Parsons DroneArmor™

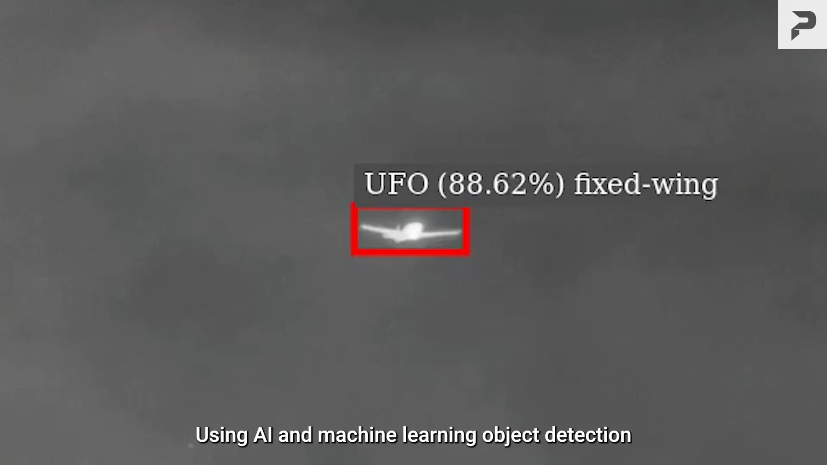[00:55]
Using AI and machine learning object detection and classification models,